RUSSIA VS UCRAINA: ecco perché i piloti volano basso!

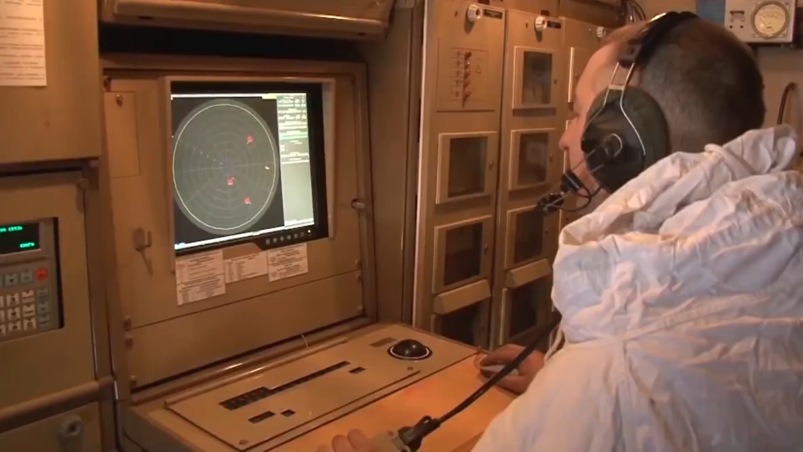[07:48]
in particolare condizioni, più o meno on the radar.
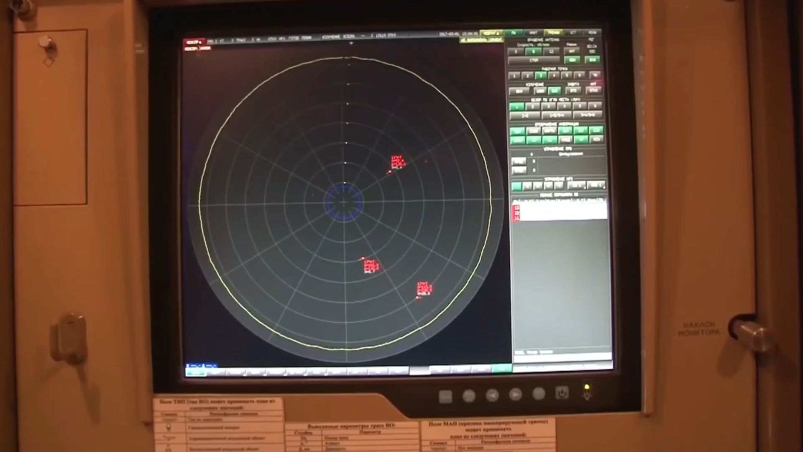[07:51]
I radar moderni normalmente sono in grado di analizzare